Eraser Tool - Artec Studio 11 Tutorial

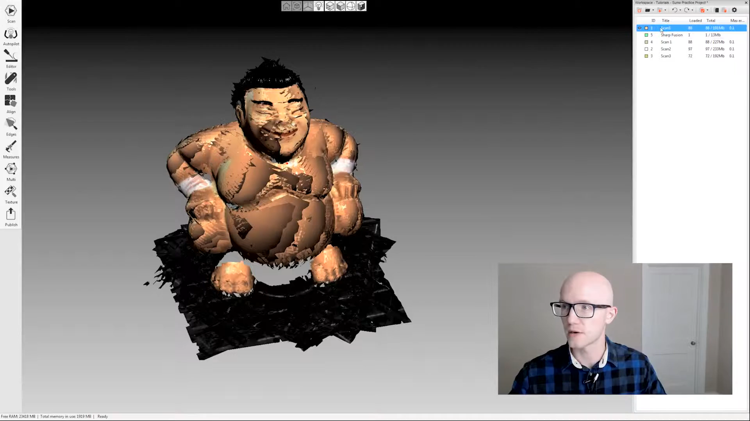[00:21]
over here in my workspace I'm going to come over on the left hand side and click the editor tab and then click the eraser so the most common thing you're going to do one of the more common things you're going to do with the eraser tool is this cutoff plane selection so if you're not using the autobase removal in the scan tab you will be left with bases or you know whatever
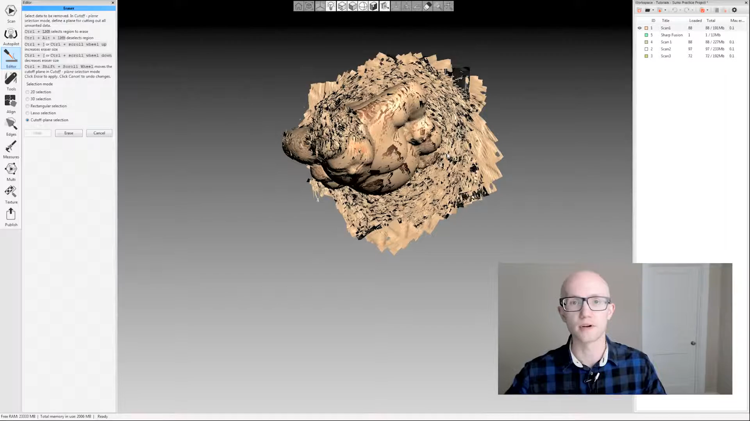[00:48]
your skin your scanned item was sitting on when you were scanning it and the cutoff plane selection within the eraser tool makes it very easy to get rid of that so something to keep in mind here when you're using the eraser tool what might be helpful is sometimes coming up here and changing this to the points view that can be easier to see things by default sorry by default is going to be on the solid
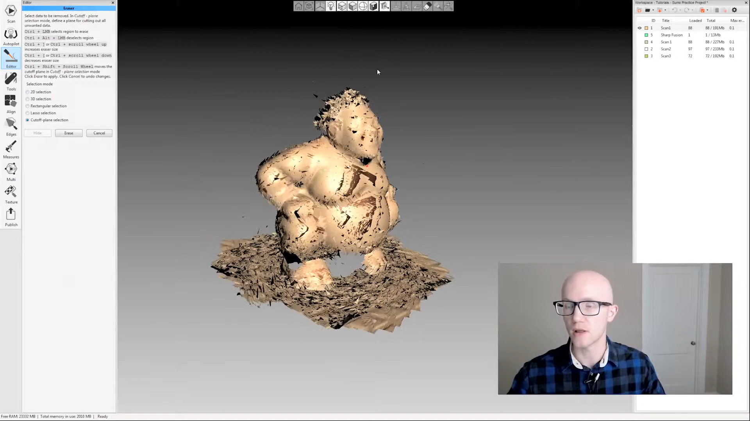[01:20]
view so you can play around with the view options to make sure you're able to see everything the way you need to so that you you're
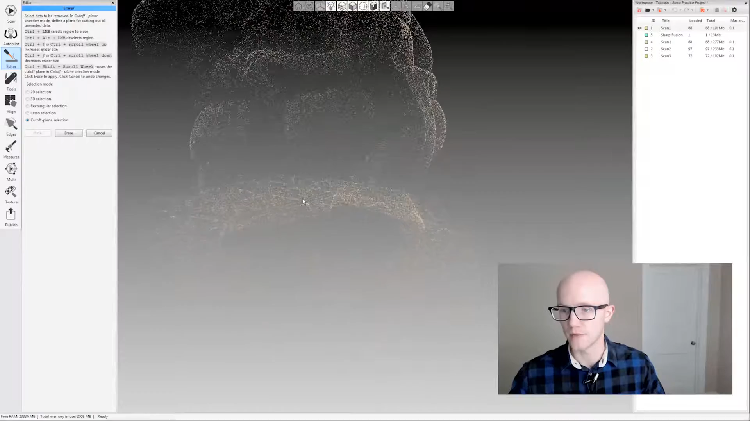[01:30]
not erasing things that you shouldn't be notice sometimes in the solid view the points will kind of kind of make these spikes around these edges and you might not really be able to
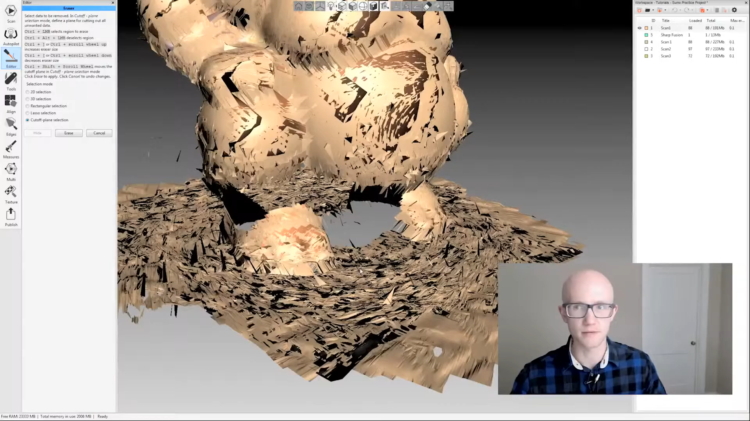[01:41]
see very well around those edges so I can come to my points view and it cleans up those edges a lot more in your view again you're just looking at raw data so this is just changing
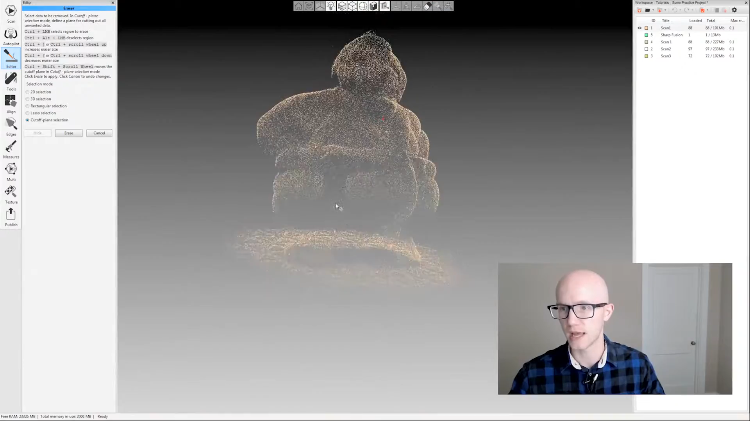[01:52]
how it's displaying it so I'll leave it at the points for this one I'm going to use the cutoff plane selection whenever you use the eraser you'll select your selection mode over here in the left and then you'll come over on
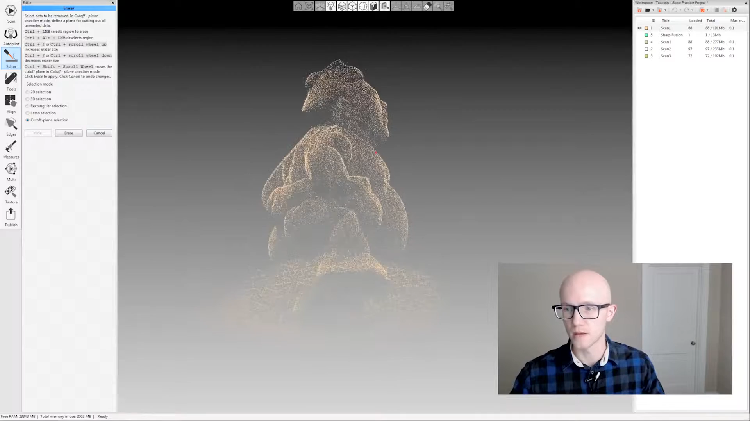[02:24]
now I can use my mouse wheel to scroll up and down to make it larger or smaller and then if I left click it's going to select data so I'm going to position this like this hold control scroll down a little I just want a small circle here and just paint
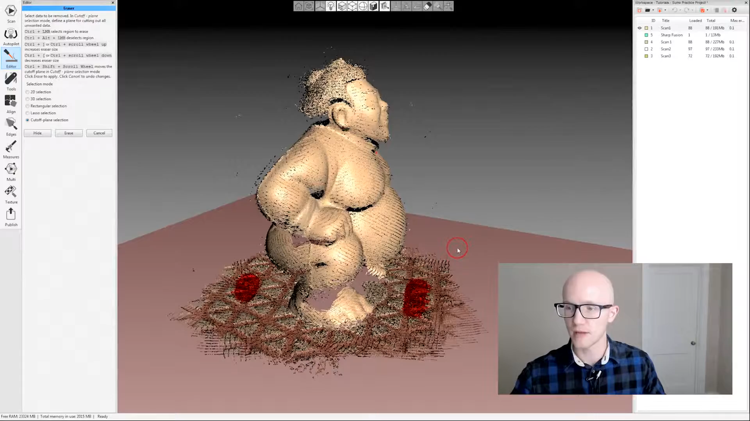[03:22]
and normally if you just click up once on your mouse wheel that's enough now keep in mind that when you do this when you click up once it may cut
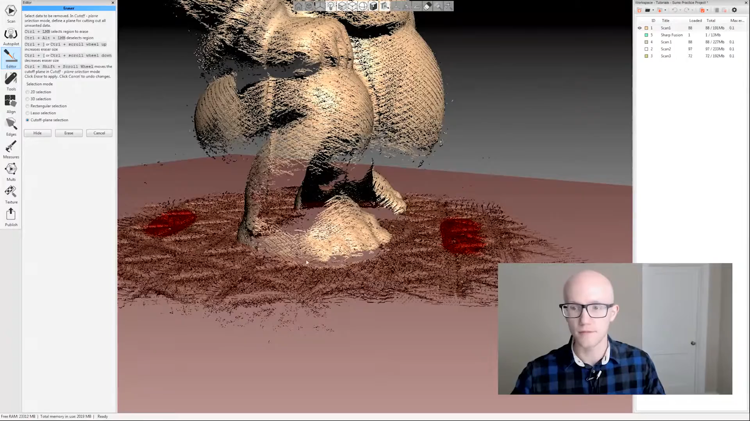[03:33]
off a little bit of the bottom of your model here and this is kind of hard to see again let's move
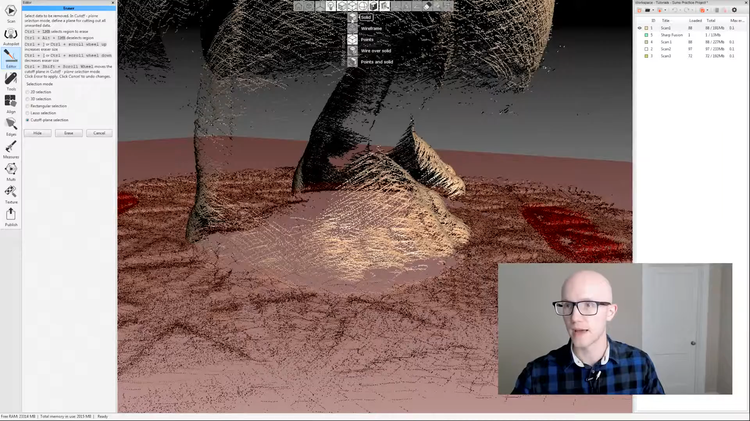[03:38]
back to the solid view and notice it may be cutting into my model just a little bit
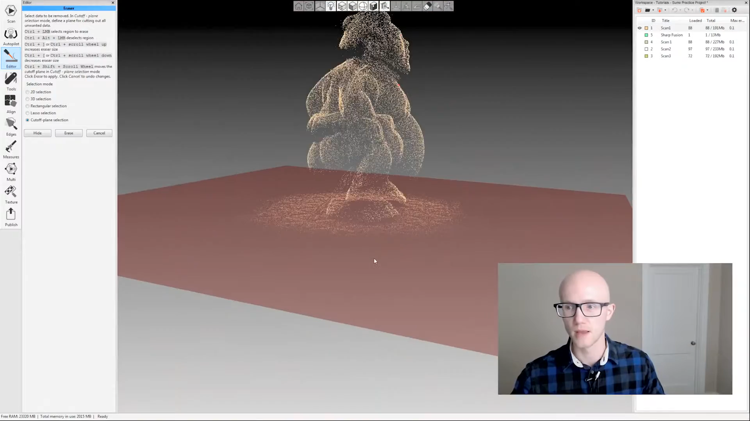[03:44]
that's not a big deal if you have multiple scans so I have when I scan this object I turned it over on its side and I scan underneath the feet anyway in a separate scan so getting rid of a little bit of that data isn't really a big deal but that is something
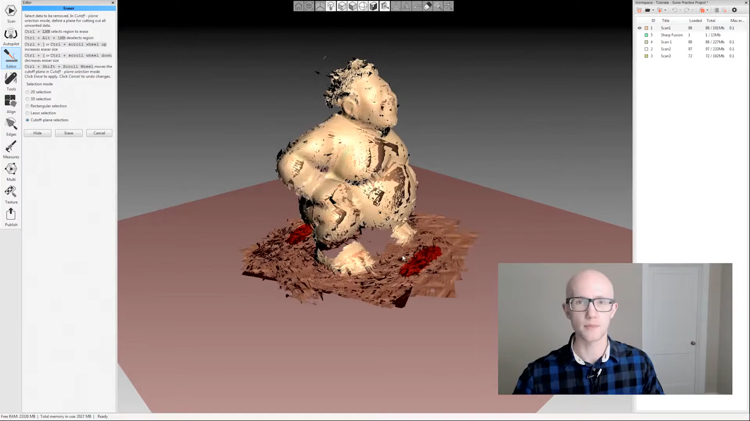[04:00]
to keep in mind when you're using the tool so I can click erase and
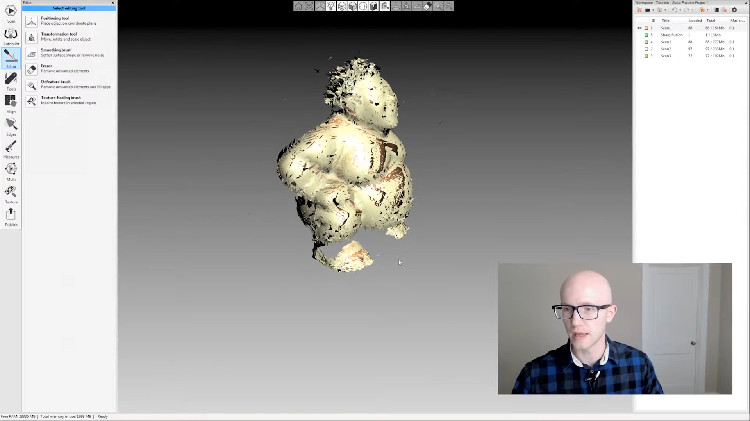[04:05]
everything above that plane stays and everything below gets erased so
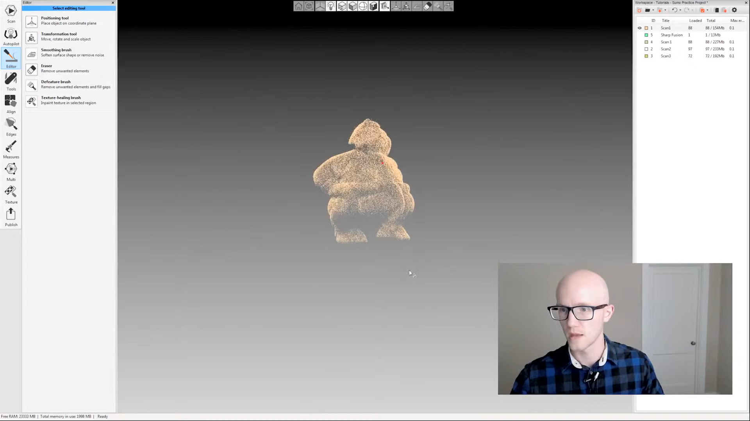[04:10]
that's the most commonly used option within with raw data and I can come in here I can do 2d selection just kind of paint and erase
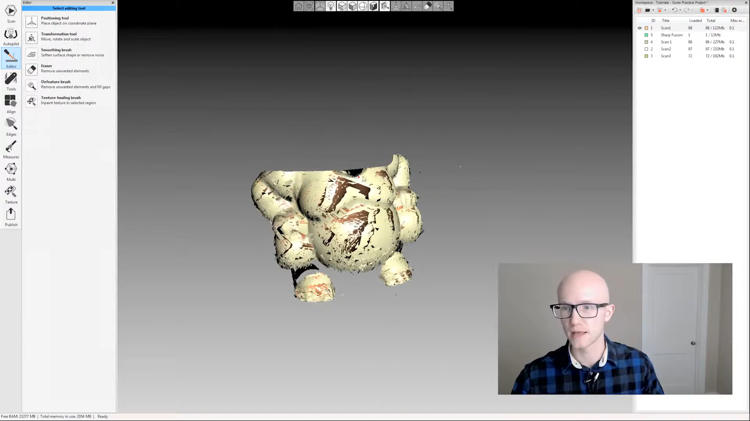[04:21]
things I can do all kinds of stuff when you're using the eraser tool keep in mind that you can also undo things that you erase so don't be afraid to that you're going to lose something immediately because you should be able to come back and click ctrl Z or the undo button up here in the workspace right above the workspace and
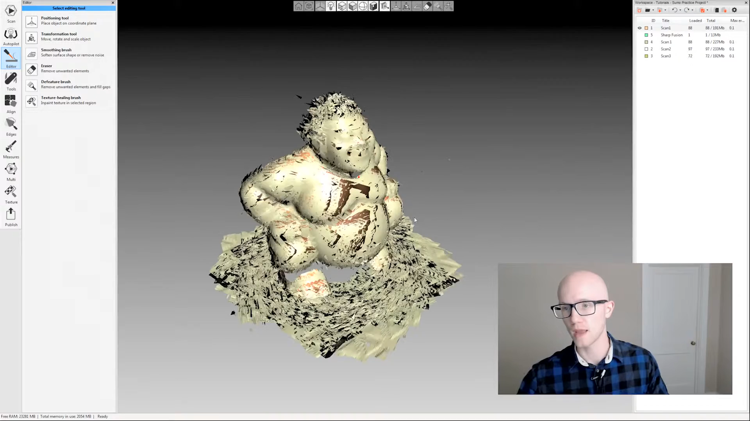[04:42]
that will get back what you just erased if you ever erase anything accidentally all
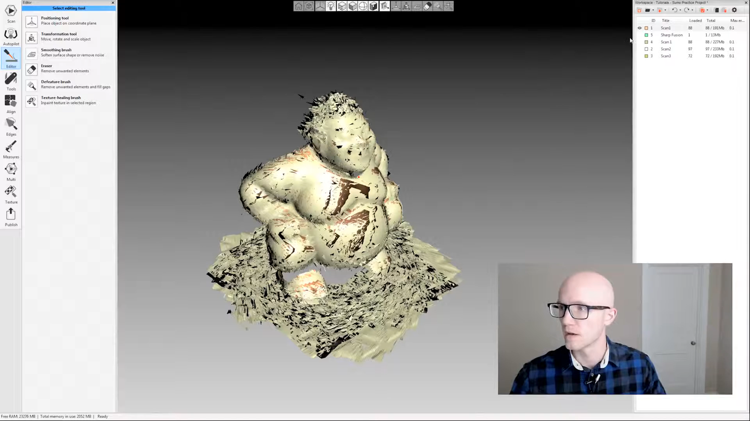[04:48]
right I'm going to switch over to some fused data this is a fusion created from the data and we're going to look at the other eraser options